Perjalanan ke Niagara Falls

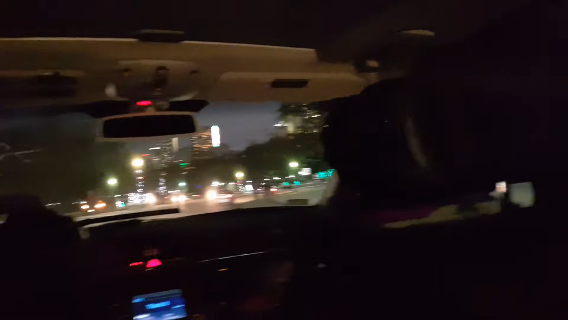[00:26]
Casino. Can you see the falls? No, over there. Over there.